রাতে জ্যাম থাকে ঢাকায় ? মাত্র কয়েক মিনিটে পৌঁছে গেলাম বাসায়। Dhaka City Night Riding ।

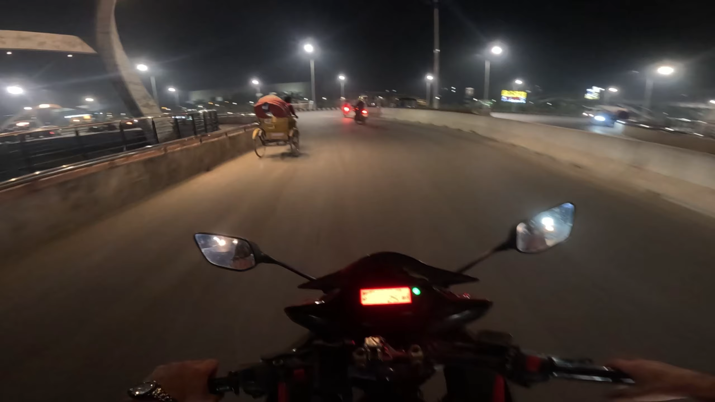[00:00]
ফাইনালি বের হয়ে গেলাম বসুন্ধরা থেকে, এখন একদম এক টানে কুরুল ফ্লাইওভার হয়ে চলে যাব বনানী। এই রাস্তাটা পুরো মাখন দেখেন, টানাটানি করার জন্য চিন্তার বাইরে কি পরিমাণ সুন্দর।
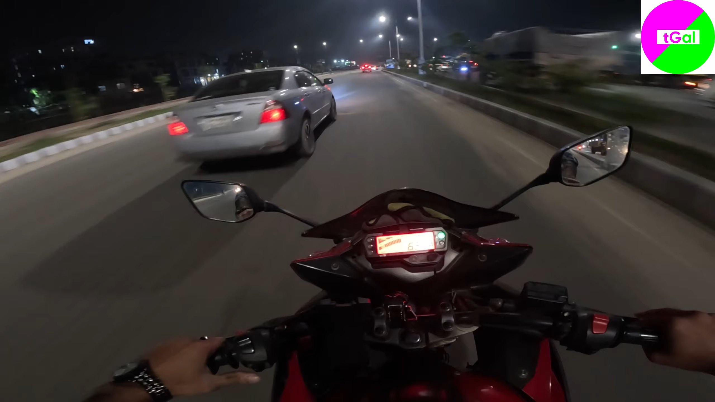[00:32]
এত সুন্দর রাস্তার মাঝখানে এইটা হচ্ছে জঙ্গল, আই ডোন্ট নো হোয়াটস রং উইথ দ্য অথরিটি, এইটুকু কেন ঠিক করে না, ঠিক করা উচিত আমার পার্সোনালি মনে হয়, বাকিটা তো তাদের ইচ্ছা।
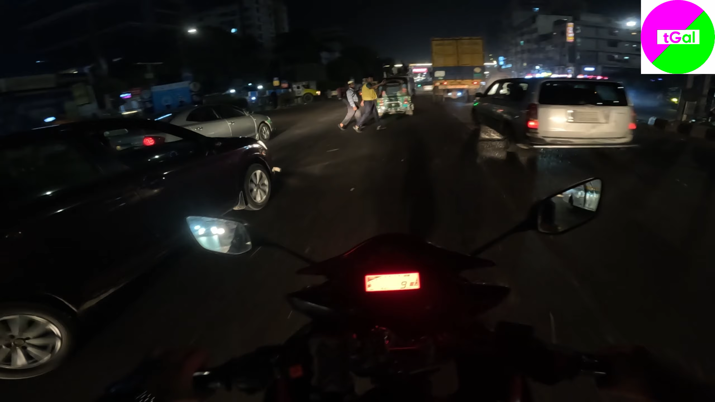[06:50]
পাঁচ বাজে, হাই হাই সিগন্যাল পড়লো না, উনি যাবে না, সে যাচ্ছে। আমি তো ভাবছি ভাই সিগন্যালই পড়ছে।
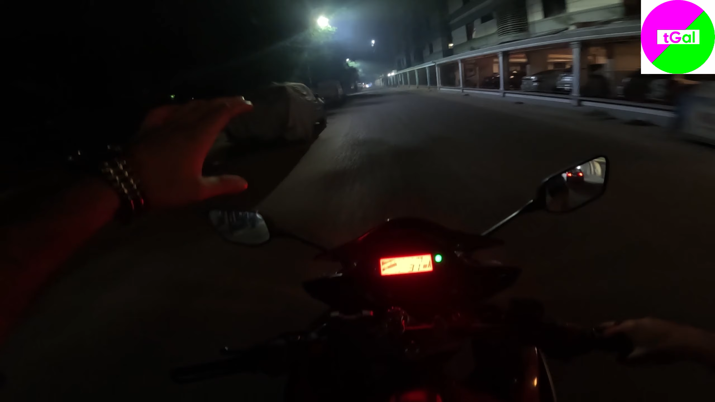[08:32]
মানে সামনে মনে হয় না যে হালকা একটা কুয়াশা পড়ছে, এই যে কুয়াশা না ধোয়া না কুয়াশাই সম্ভবত, হালকা ঠান্ডাও লাগে। চলে আসছি বাসার কাছে, দেখাবেন নতুন একটি ব্লগে, ভালো থাকবেন সকলে, আল্লাহ হাফেজ।